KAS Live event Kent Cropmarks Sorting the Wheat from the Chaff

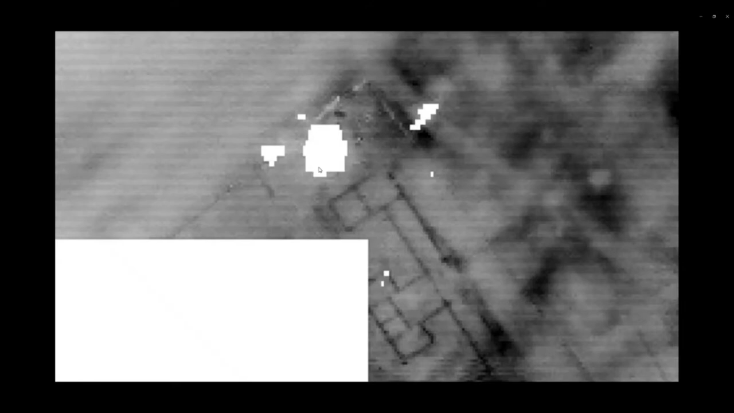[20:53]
structural elements of the main entrance, which we think is this here. We also put a ground penetrating radar over the top, which I'll run through. Now, this is a movie, if you like, which is done by looking at the radar results done with 5 centimeter depth slices. So I'll run through this so you can see.